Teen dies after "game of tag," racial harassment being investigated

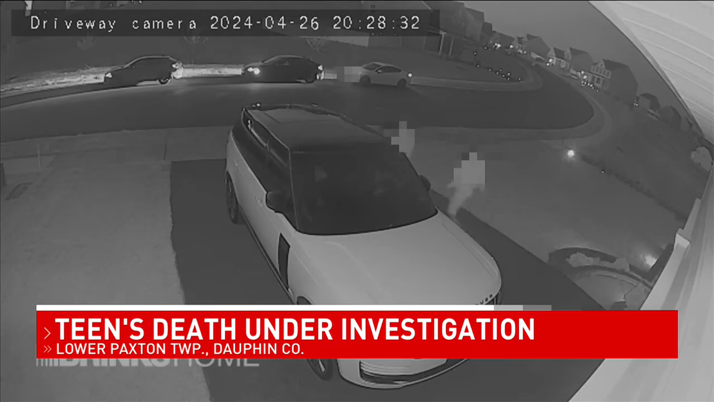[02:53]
You can see here in the video a group chasing after another boy, that boy identified by family as Justin Johnson. Get out of the video!